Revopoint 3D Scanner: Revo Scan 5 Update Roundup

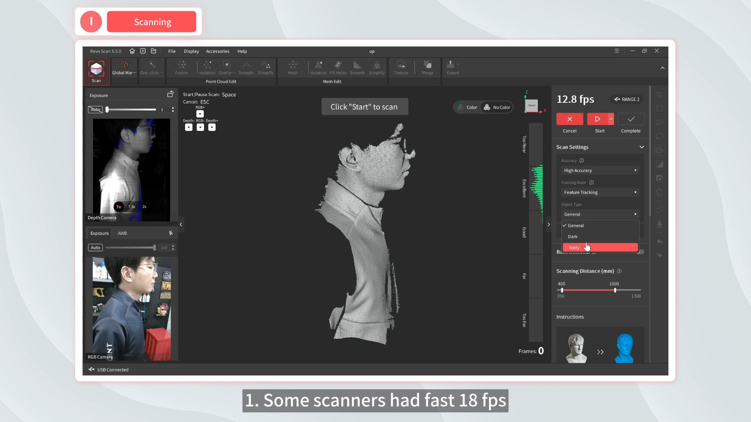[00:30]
One, some scanners had fast 18 frames per second body scanning modes added, making it easier to scan people.
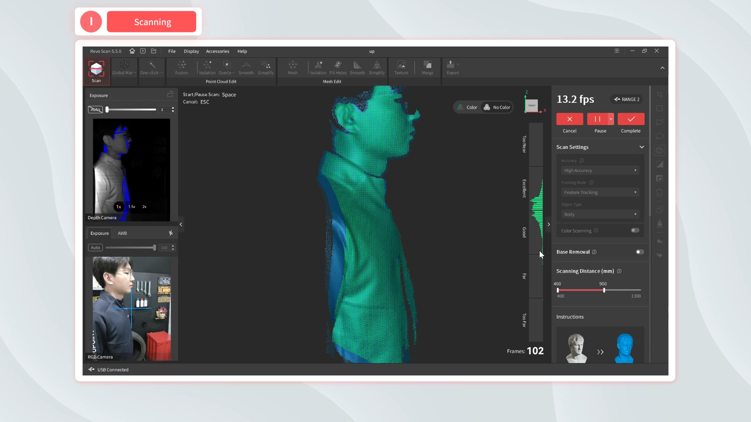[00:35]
Two, all scanners now have a new single shot mode,
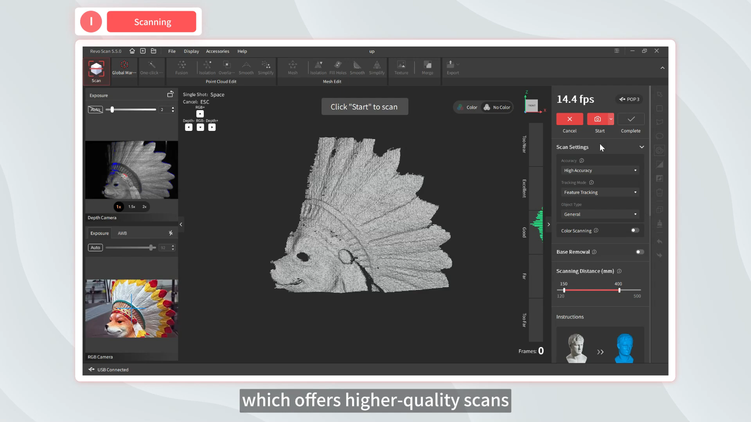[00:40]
which offers higher quality scans with fewer overlapped frames and better color scans by eliminating color blurring.
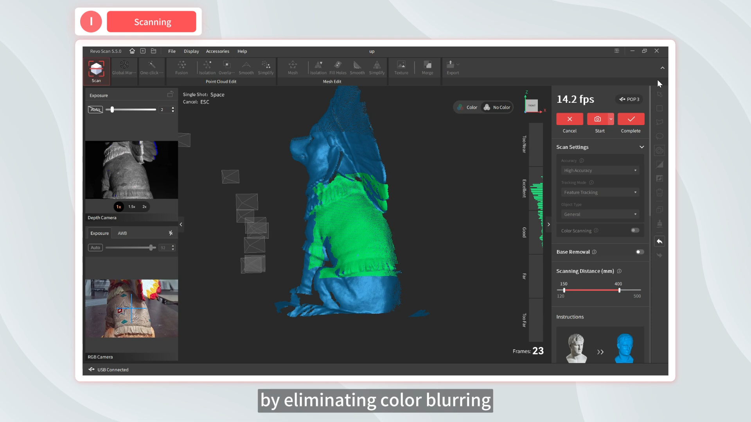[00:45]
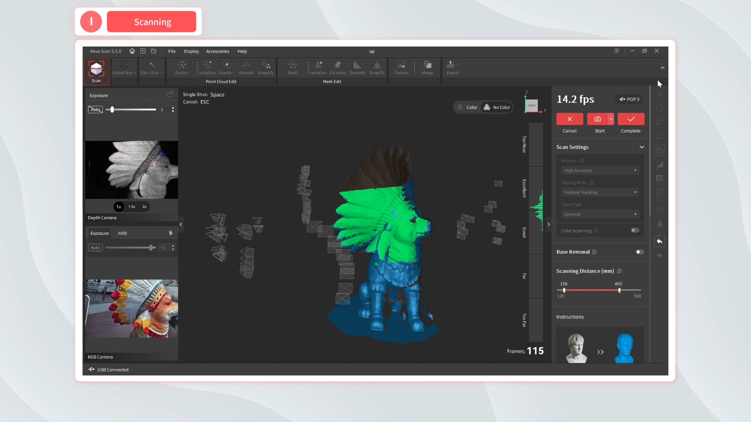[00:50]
And the added show scanning location enables you to review each shot if needed.
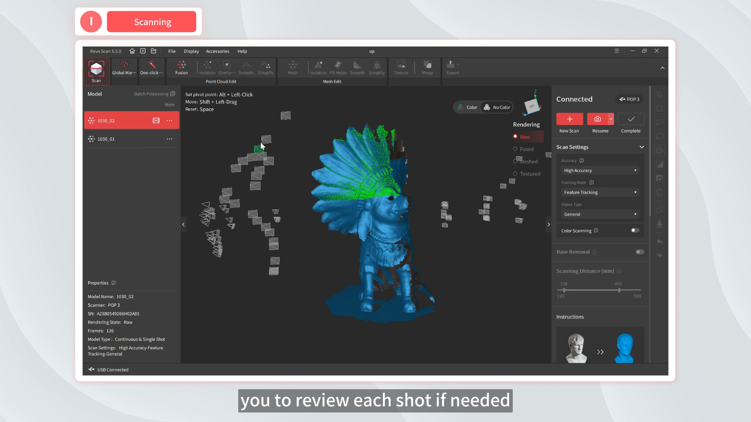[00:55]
Three, you can pause the scanning process, view the model, and then continue the scan.
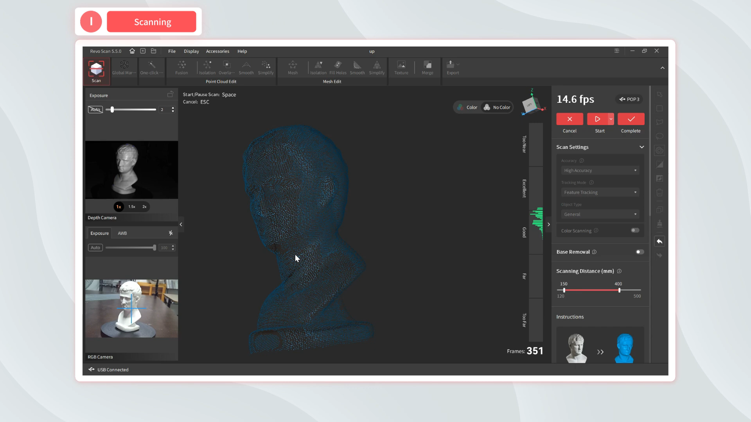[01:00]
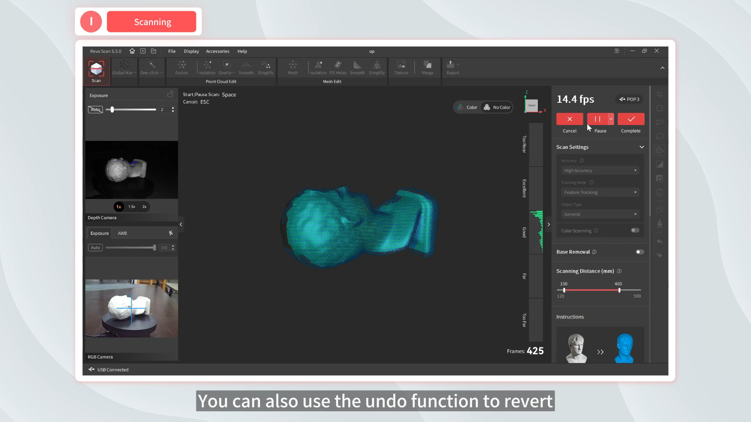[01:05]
You can also use the undo function to revert the captured data to an earlier state.
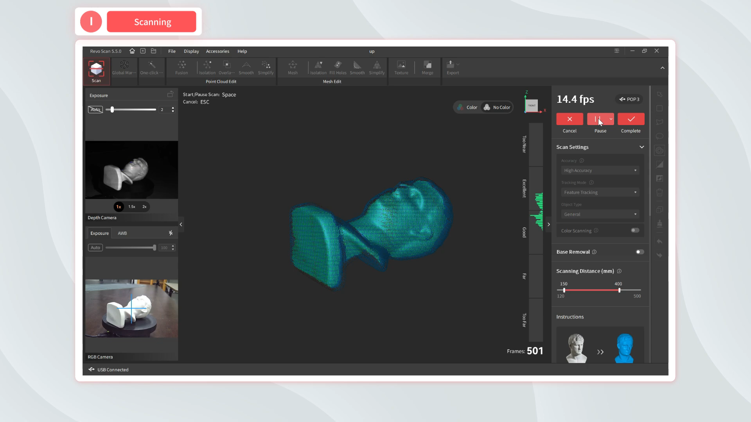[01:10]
Four, create scanning presets that can be imported to scan similar objects.
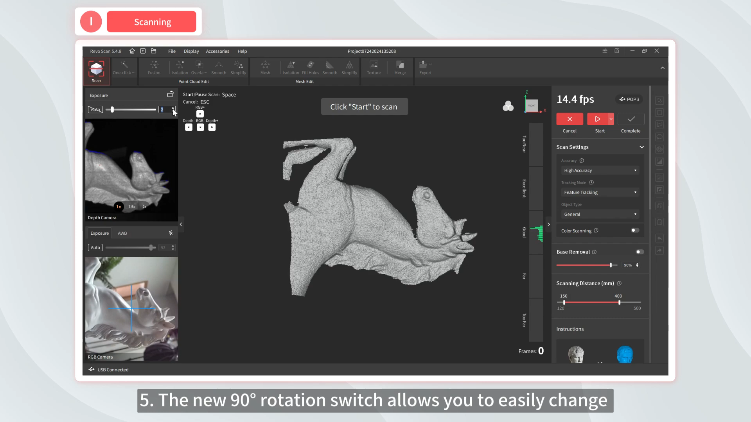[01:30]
Five, the new 90 degrees rotation switch allows you to easily change the previews of the depth and RGB cameras and the scanned
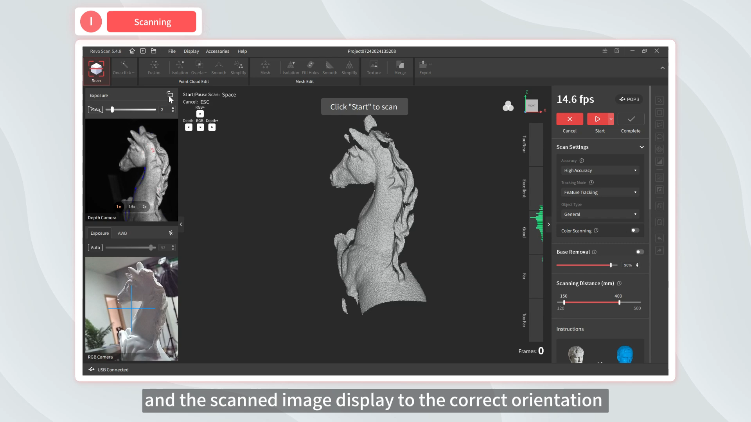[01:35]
image display to the correct orientation when using the scanner in portrait mode.
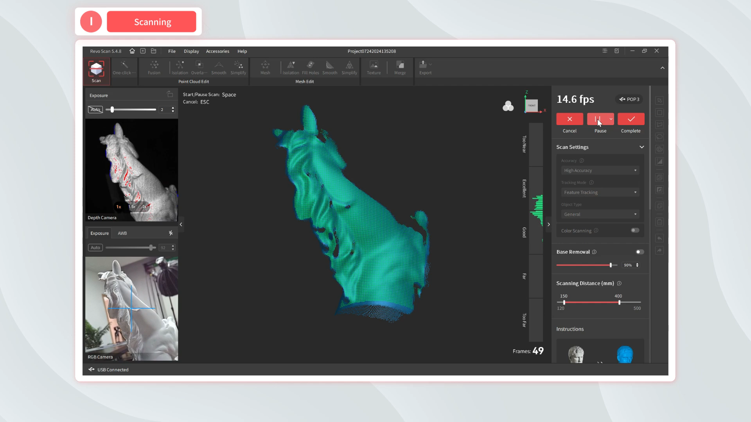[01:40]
Six, the new global marker tracking mode enables better
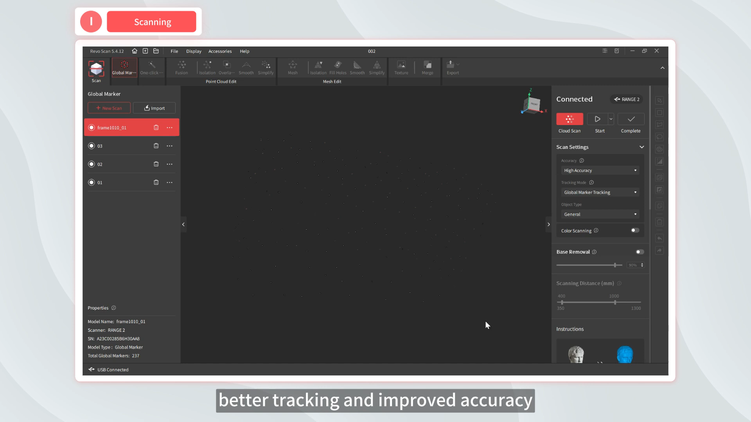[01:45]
tracking and improved accuracy when capturing larger objects.
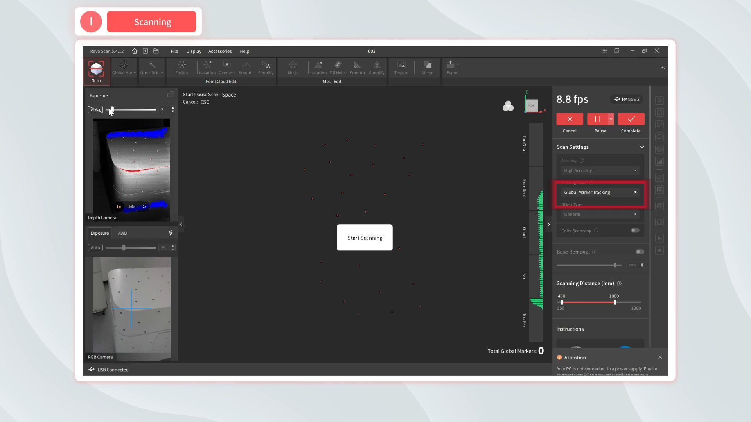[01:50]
Seven, added the ability to adjust the RGB camera's white balance for improved color capture.
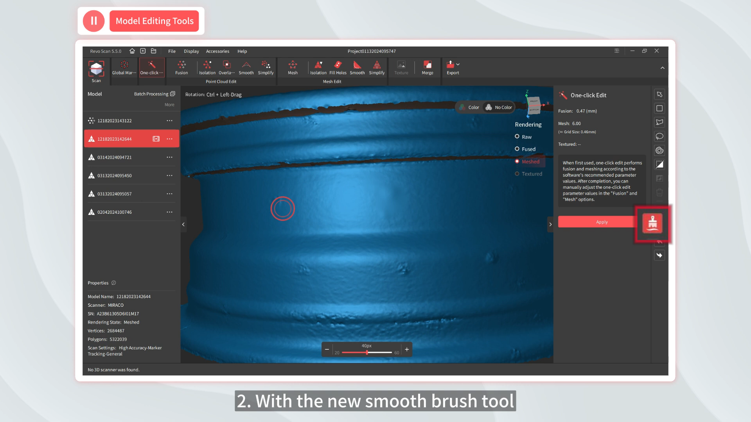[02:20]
Two, with the new smooth brush tool, you can left-click or left-click and drag to smooth rough areas.
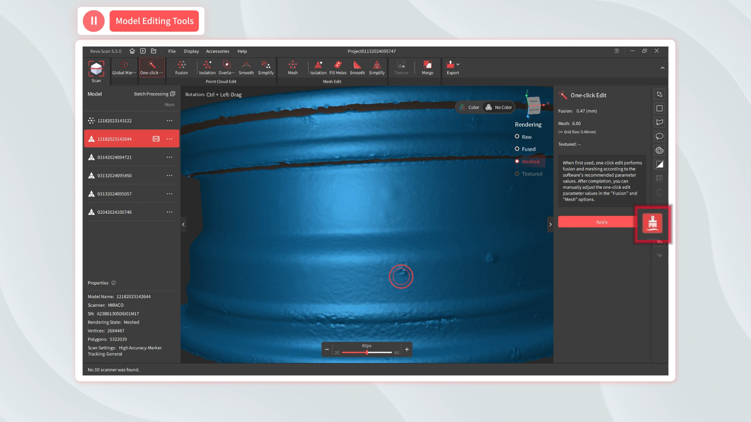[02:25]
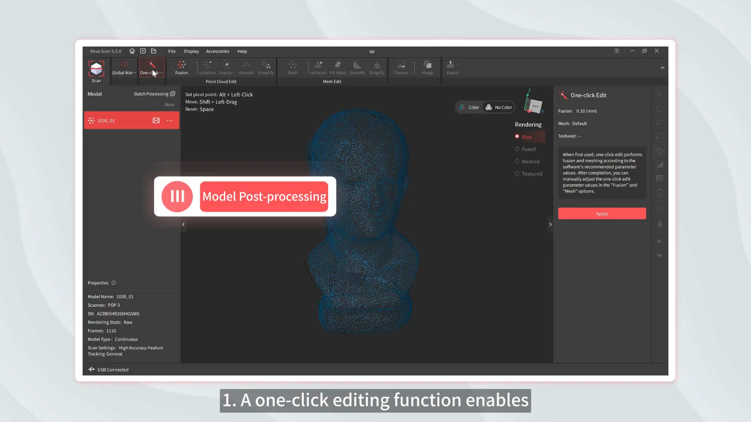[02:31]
One, a one-click editing function enables automatic point cloud fusion, mesh construction, texture mapping, and other operations.
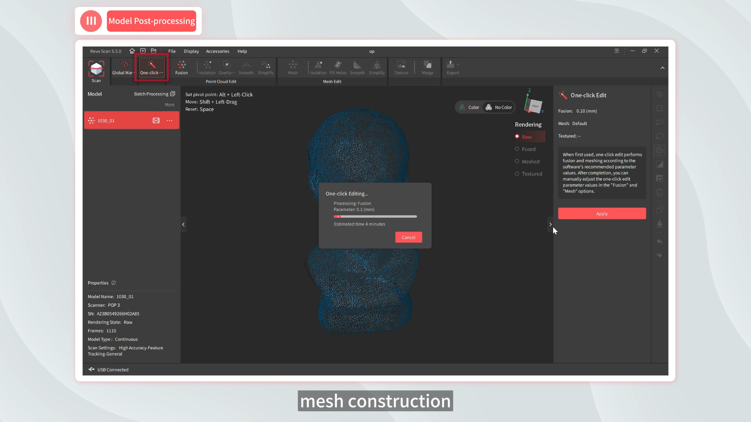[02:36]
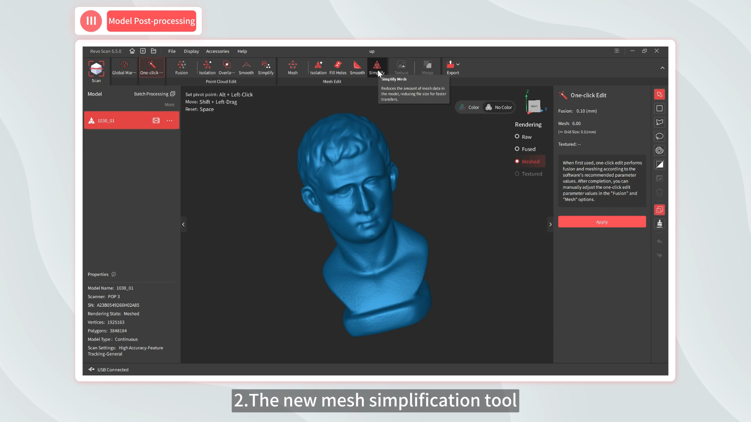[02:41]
Two, the new mesh simplification tool helps to reduce file sizes.
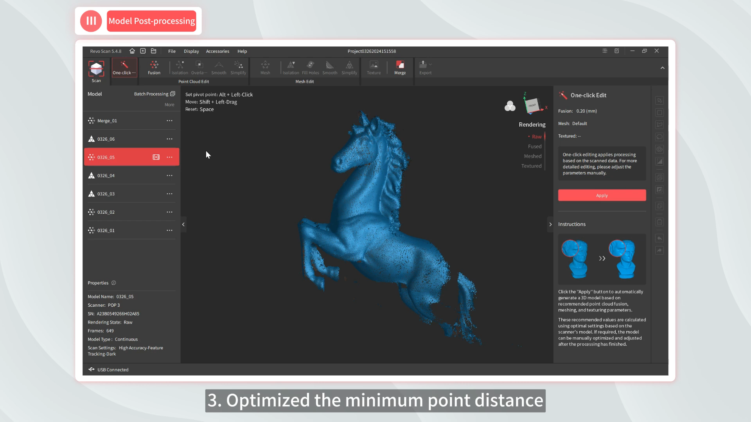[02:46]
Three, optimize the minimum point distance in advanced fusion mode.